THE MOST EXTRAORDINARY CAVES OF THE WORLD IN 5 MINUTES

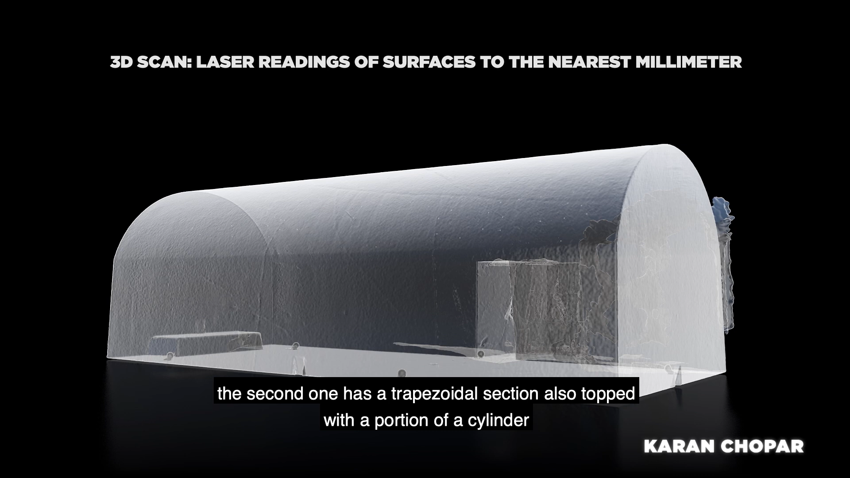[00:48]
La deuxième est de section trapezoïdale, également coiffée d'une portion de cylindre, mais l'entrée est sur sa longueur.
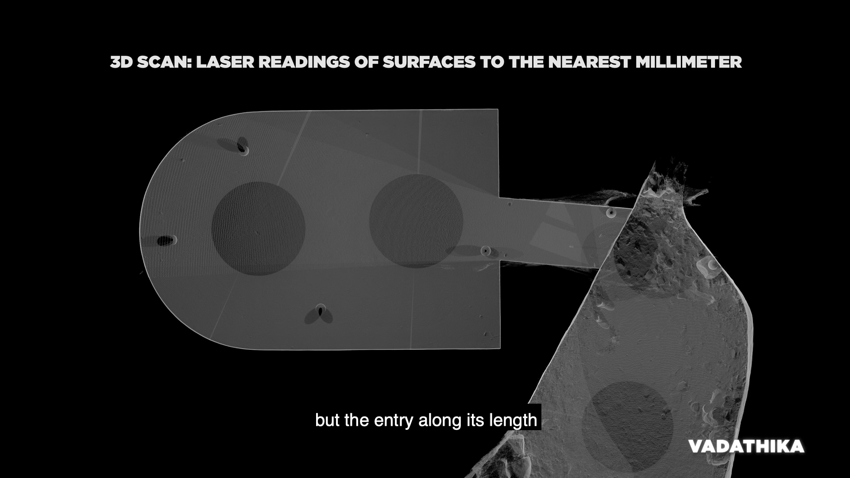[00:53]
La troisième est de section courbe, arrondie à une extrémité.
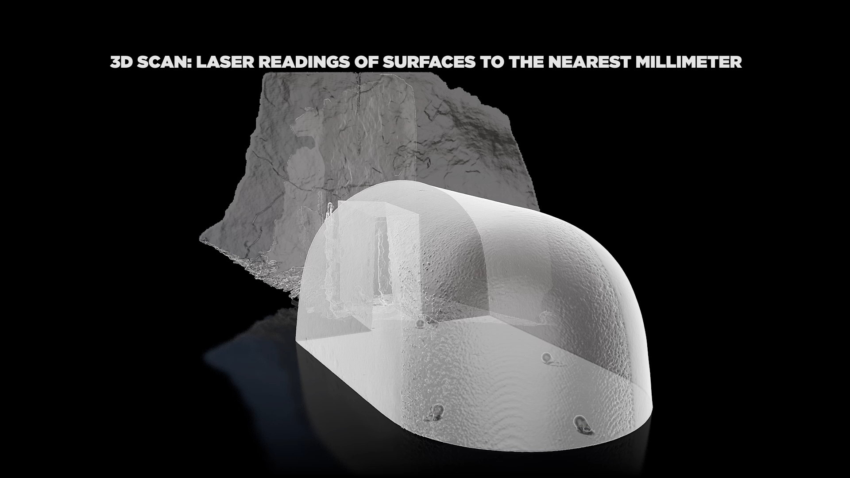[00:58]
La quatrième est de section trapezoïdale, surplombée d'une portion de cylindre, arrondie aux deux extrémités.